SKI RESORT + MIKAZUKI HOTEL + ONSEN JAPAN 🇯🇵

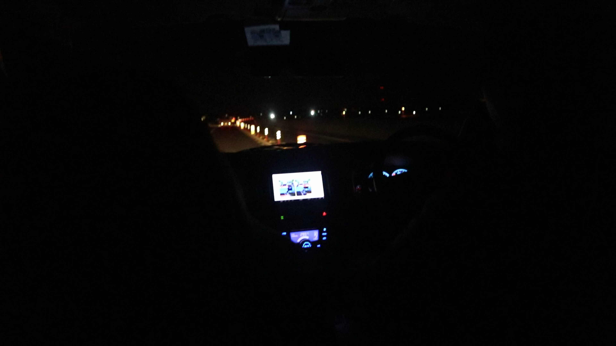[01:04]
So, papunta na kami dun sa ski resorts. The travel time is, I think, 4 to 5 hours. So, ayan na, nasa tunnel na kami.